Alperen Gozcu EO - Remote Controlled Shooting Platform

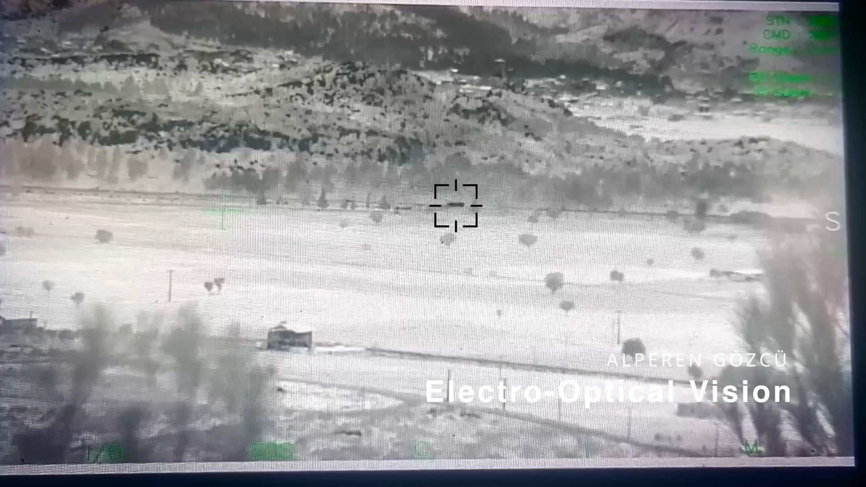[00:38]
The electro-optical version offers exceptional day and night surveillance capabilities,